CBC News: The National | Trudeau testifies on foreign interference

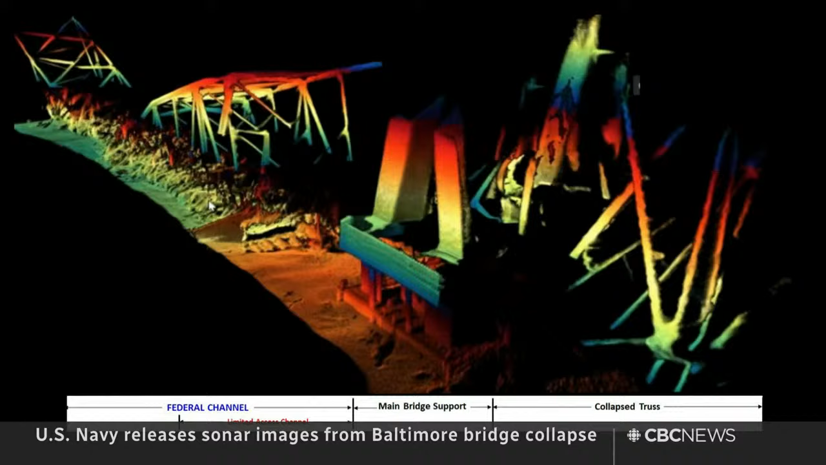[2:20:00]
Navy released these sonar images that show a mangled mess at the bottom of the channel. They were taken to help with the salvage and recovery operation. The bodies of three of the six construction workers who died in the collapse have yet to be found.